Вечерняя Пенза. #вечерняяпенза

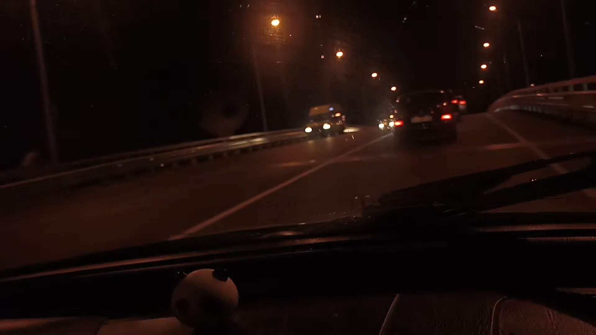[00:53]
Это набережная. Ничего не видно. Здорово, да, сделает подсветка? Да, красиво. А не было, мы гуляли. Мы едем домой с покупочкой.
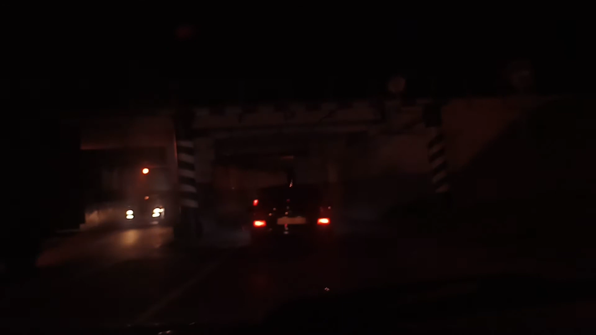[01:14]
Вечерняя пенза, мы были в магазине, я купила себе телефон новый, евротрочку.